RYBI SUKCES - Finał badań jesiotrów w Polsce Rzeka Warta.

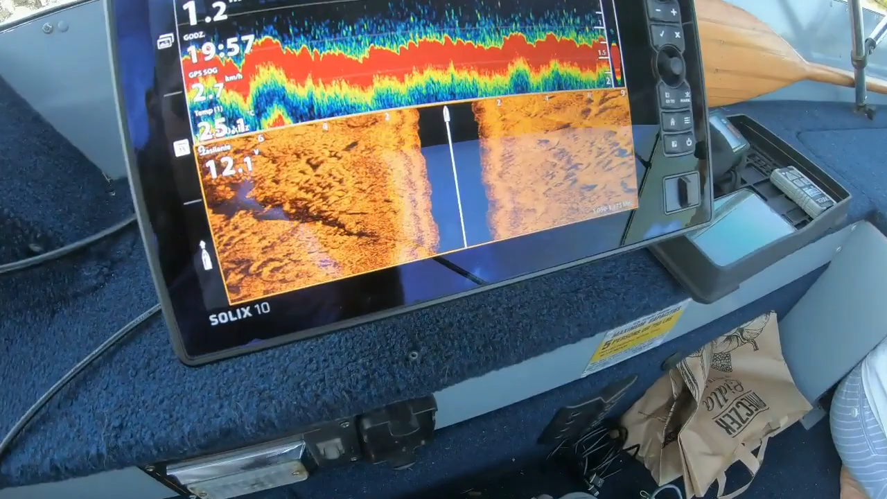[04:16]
Czytamy i szukamy, bo powinny być już tutaj. Więc jeszcze sprawdzam, czy gdzieś nie odczyta czasami boczny sonar. Te jesiotry, które nie mają nadajnika, bo one powinny być widoczne.
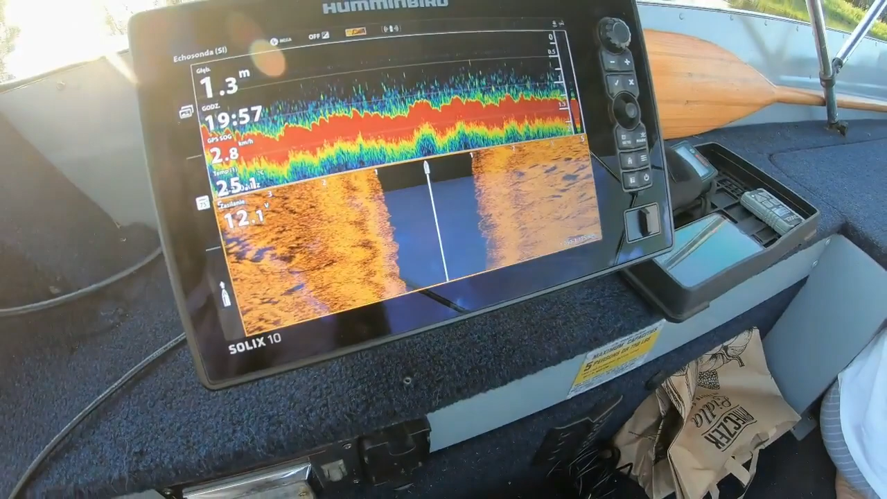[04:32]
On screen: speed 2.8 km/h
Mamy tu kilka takich parę miejsc do sprawdzenia.